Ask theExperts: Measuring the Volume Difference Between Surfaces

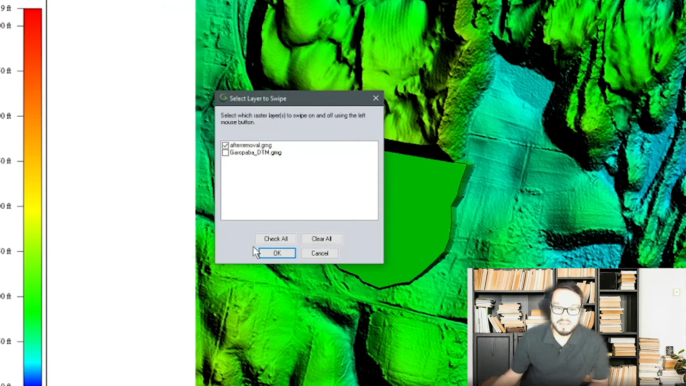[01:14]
So I can use the image swipe tool to actually show the underlying surface which is the original surface. So click OK and then make sure I have the original or the after removal layer checked. So if I swipe away you can see the original layer that was there before. So a lot of earthwork that was removed from this surface. So to go ahead and start actually doing the workflow I want to select this area that I'm interested in. So before I use the analysis tool I will go to the digitizer and select the area feature.
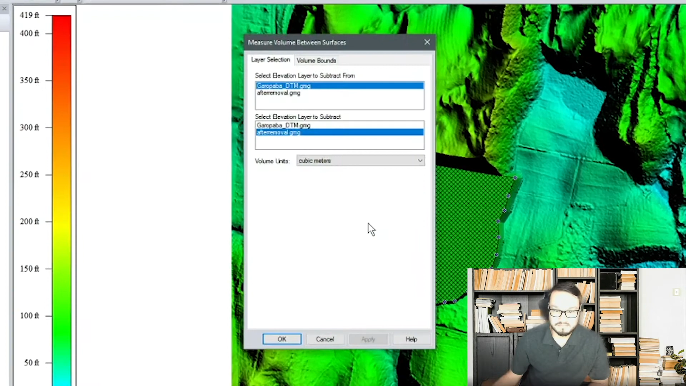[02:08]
So since I only have one here I'm going to click no to multiple area features. And then in this dialog on the first option
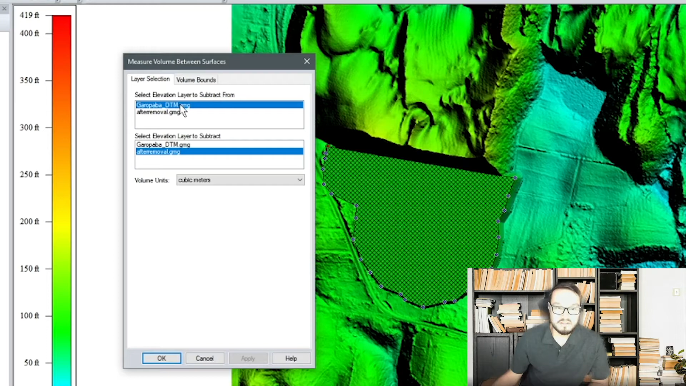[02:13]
here you'll want to select the original layer and on the second you want to select after removal. I can read that in the in the menu and to make sure
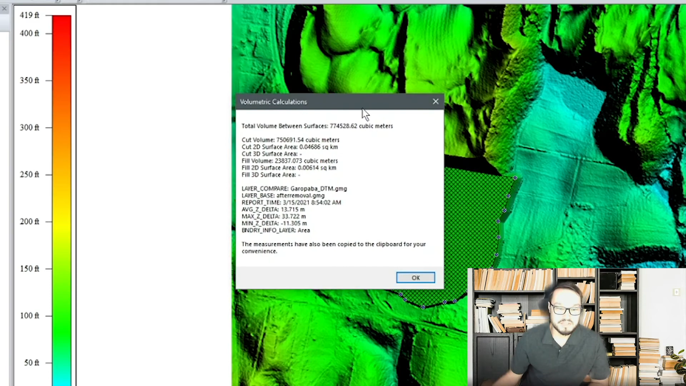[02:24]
I want to prop to selected area features and click OK.
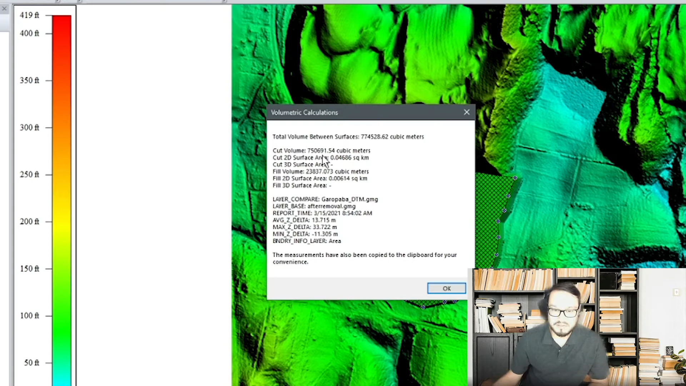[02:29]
So you get this report that shows the total volume between surfaces and as well as other measurement attributes. And there's another way to go about this as well and this is using the combine and compare terrain layers. So from the analysis toolbar click OK and then make sure the operation for this in this menu is subtraction.
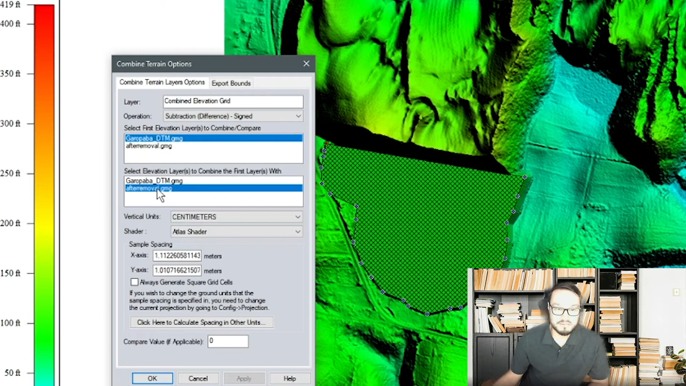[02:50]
And then you set up the same exact way as the other dialog making sure you have the two different surfaces picked in both the options.
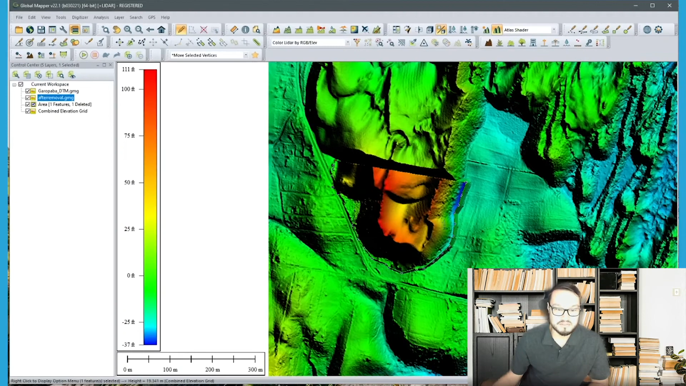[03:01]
And as well crop to the selected area feature and click OK.
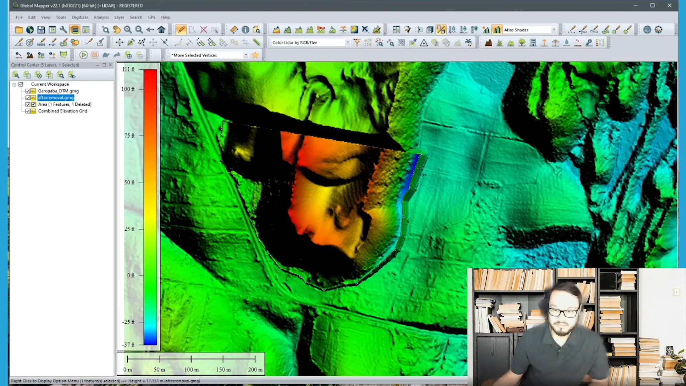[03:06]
And now you get a kind of a new terrain grid that generates and generates in the control center.
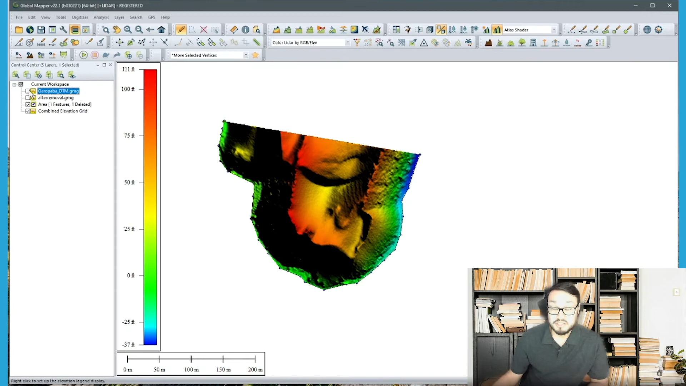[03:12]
And then you can analyze this as well by selecting the area feature again.